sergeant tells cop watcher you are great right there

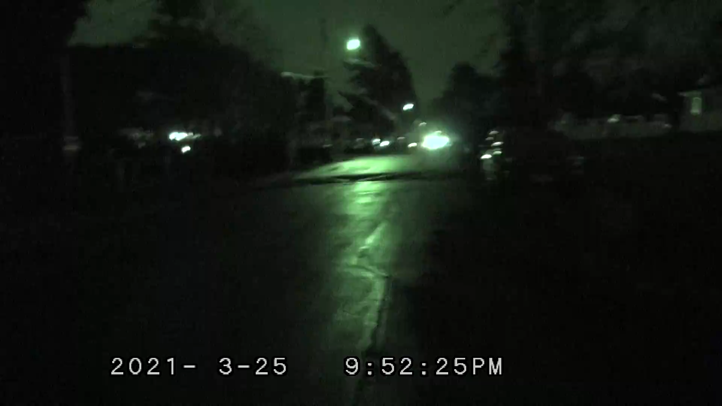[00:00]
Okay, we got cops down here. Let's see what's going on. Heard them code 3 out here. I think that's Air One up there.